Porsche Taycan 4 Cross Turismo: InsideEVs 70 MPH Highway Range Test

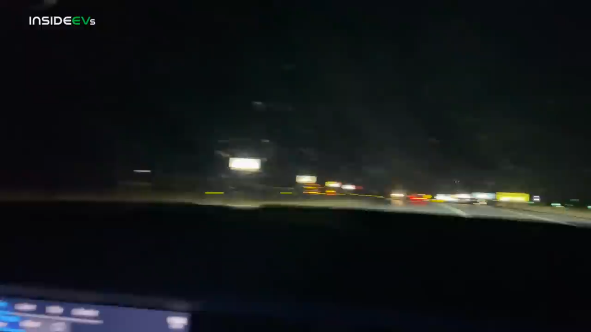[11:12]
Take a look up ahead we're just about to cross into Wyoming there's the sign right there coming into good old Wyoming. I will say one of the features I wish we had in this country which are just the most amazing things are matrix LED headlights. When we had Taycan Turbo just even it was almost a few days ago in Germany you know driving on a road like this it would light up everything except the cars in front of us.
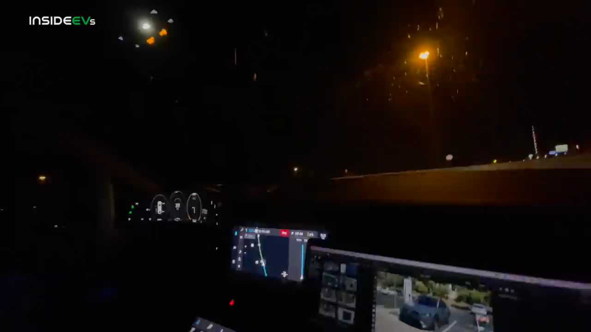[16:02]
as much coasting through here as possible we are literally in the middle of Nebraska so just looking around here don't see anyone we're just going to keep the momentum up that was a full stop for anyone from the Nebraska government watching headlights PDLS plus do the little swivelly thing that's cool and now we're going to gently merge back up lock it back in at 70 talk about a range test I've programmed in the navigation to the spot next to the DC charger
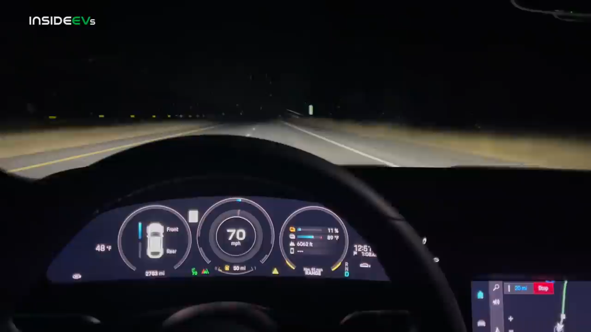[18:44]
with and how much range or I should say how far we've gone at that point and we are just approaching the end point here let's take a look at the stats we have please charge battery immediately don't tell me what to do we have 0.4 miles to our destination five percent state of charge so let's take a look at this five percent still I think this is where we're going to have to pull off if we go any farther unfortunately we probably won't make it so just because it's a huge distance
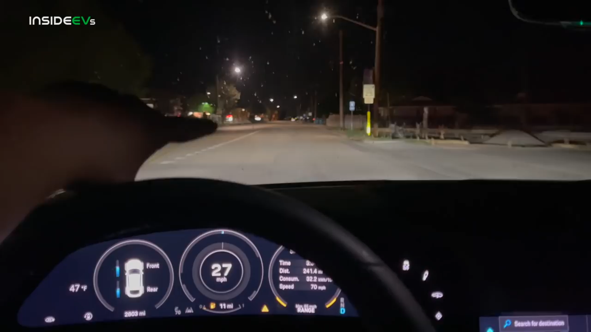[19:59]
other side of that barrier we can just run up and down this road at about 55 60 or so about 65 miles an hour on this road that's next to the highway and that's pretty much what I'll do I'll just go up and down the road and then we'll get to the charger when the car decides to die I think that'll be a pretty good plan yeah I mean it's not 70 miles per hour so I still think that previous number counts but this is the perfect perfect place to get the most accurate test results for a highway range test because we're still able to maintain a pretty good speed I don't want to do more than 65
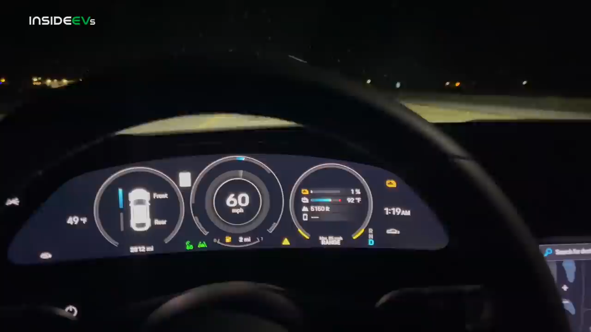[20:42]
miles per hour just because this is already a bit over the speed limit but middle of the night no one's around we're okay here at 65 I think we are now down to one percent state of charge just heading back over to the charger two miles remaining and then the power gauge backing off now I've noticed
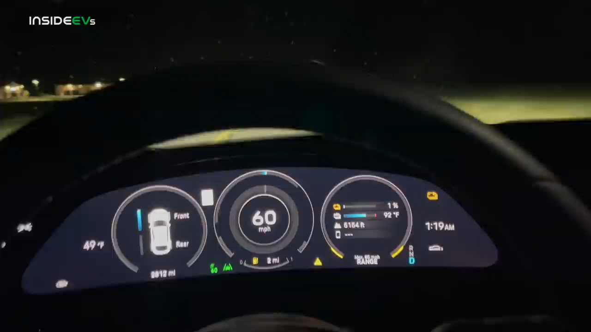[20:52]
a couple different shutdown strategies with Taycan one of them I tested which was a German spec car just completely ran out and then it wouldn't restart and it was done another one and most Taycans I've tested actually have this sort of hard brick wall coated in and then you can restart them and get some more distance but it's only like a few meters like it's not much so pretty much the dash dash to empty on the miles is like the bottom cutoff we're gonna bring
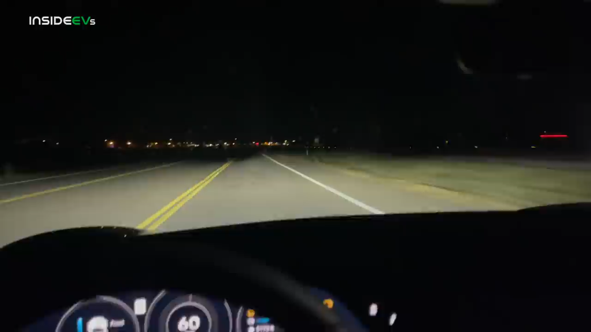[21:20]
it back over to the charger and that'll be our range test you can see the power meters pretty much all the way out that's a really good indication that we're truly out of juice here you know sometimes you can't rely on the miles sometimes it jumps around at low state of charge this is why we run it until the cars pretty much are dead where they have no acceleration that's the way you have to do it and yeah only maybe a mile and a half left two miles over to the charger hopefully we can make it over there not too worried I'm pretty sure this car has the secondary start
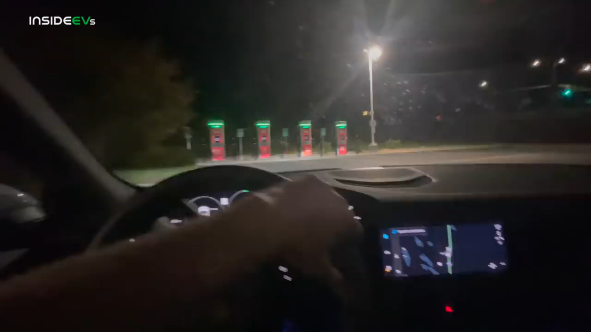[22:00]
that and here we are just pulling into the charger zero percent